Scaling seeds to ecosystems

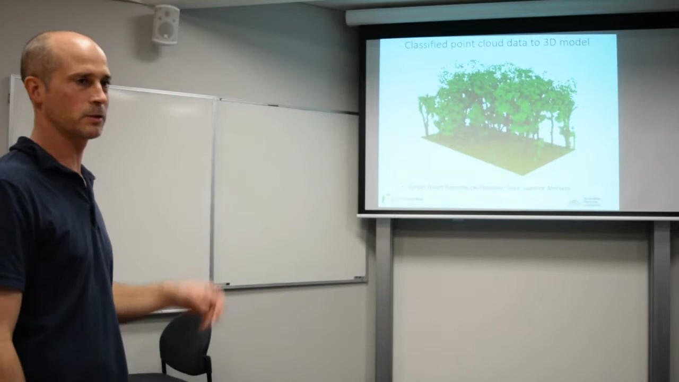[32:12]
And you can start building these really beautiful models.
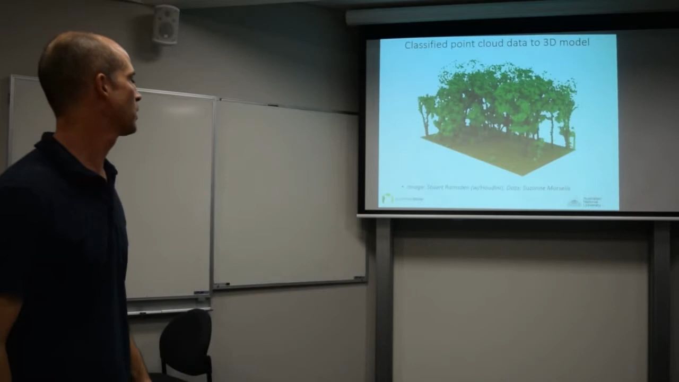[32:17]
And what you can also do is you can start attaching metrics to it.
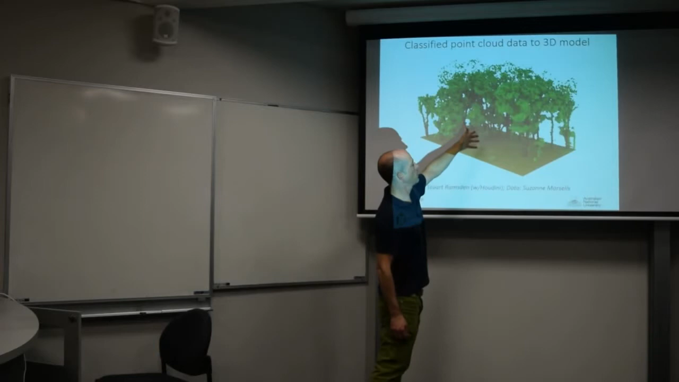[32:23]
And so, you know, once you have a model like this, you can say color code me the trees by the rate of growth.
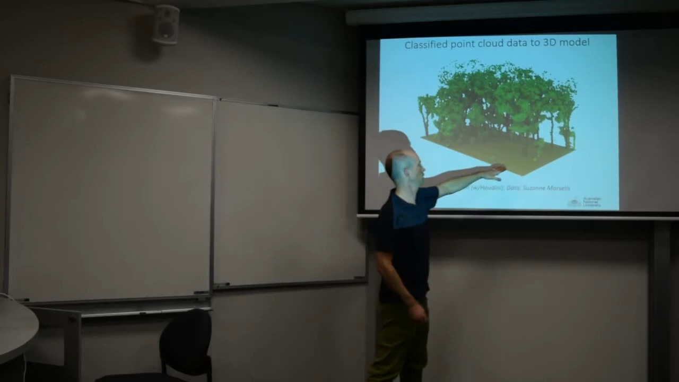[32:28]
And then color code the ground by how much soil moisture is different over here.
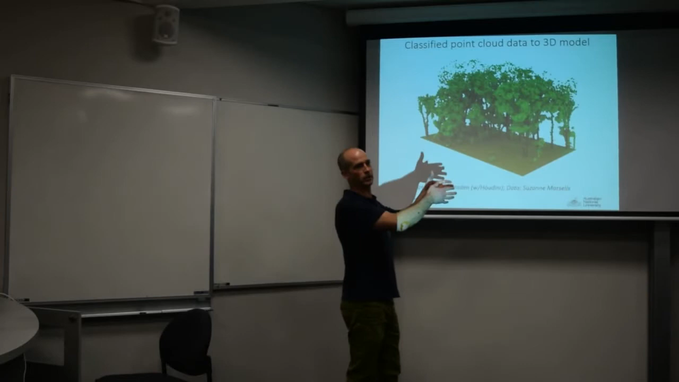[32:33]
Color code the air by the change in temperature over time by the wind patterns. And so you're looking at a forest, but you're seeing overlayed on it all of the data geospatially rendered so that you can think about it.